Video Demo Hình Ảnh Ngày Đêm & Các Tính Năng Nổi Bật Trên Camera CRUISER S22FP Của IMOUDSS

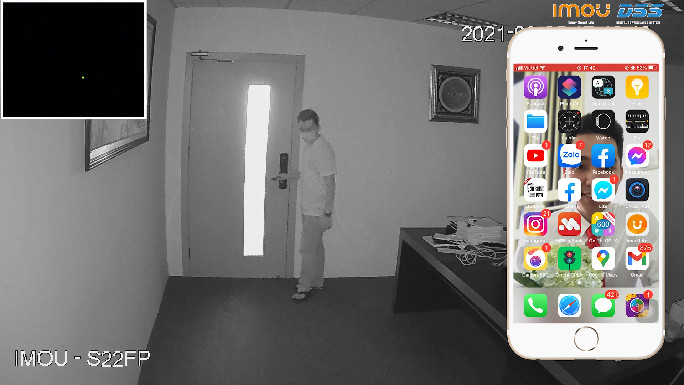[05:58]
Khi camera đã bật đèn hồng ngoại, nếu phát hiện chuyển động, camera sẽ kích hoạt coi báo động và đèn LED sẽ được bật sáng.
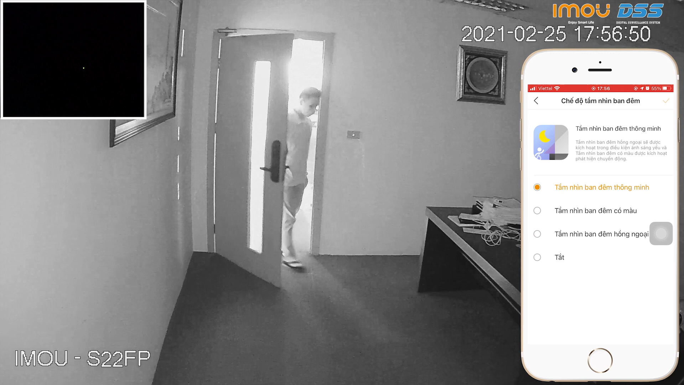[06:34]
Ở chế độ này, camera sẽ kích hoạt đèn hồng ngoại khi điều kiện ánh sáng yếu hoặc không có ánh sáng.